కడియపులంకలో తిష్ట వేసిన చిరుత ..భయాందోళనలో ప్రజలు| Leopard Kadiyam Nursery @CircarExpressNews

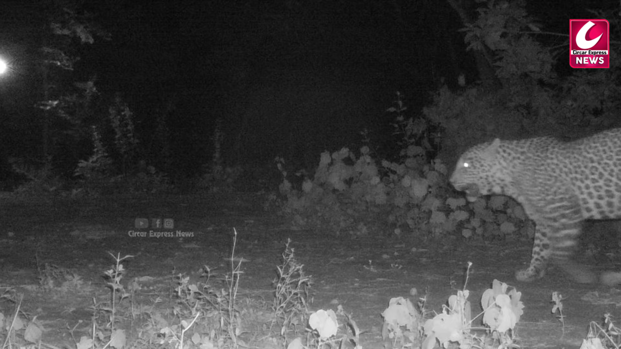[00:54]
रात्री कडियम मंडलम्लोनी दोसालम्म काल्नेलो प्रच्चेक्षमायिंदी तीरगी 25 सायंत्रम बुर्यलंकलोनी